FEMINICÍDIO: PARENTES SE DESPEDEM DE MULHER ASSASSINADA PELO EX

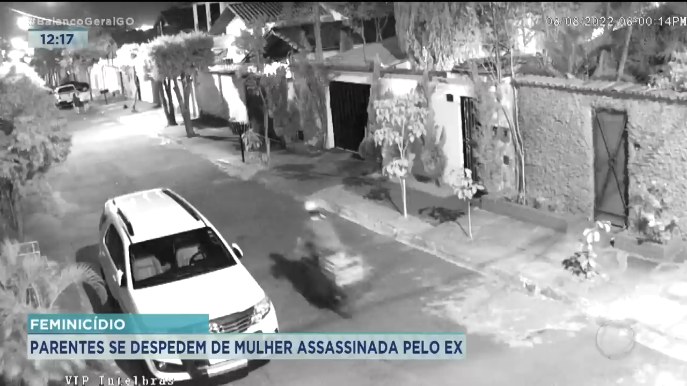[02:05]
Ele aparece nessas imagens, de tocar e esperando a vítima chegar do trabalho.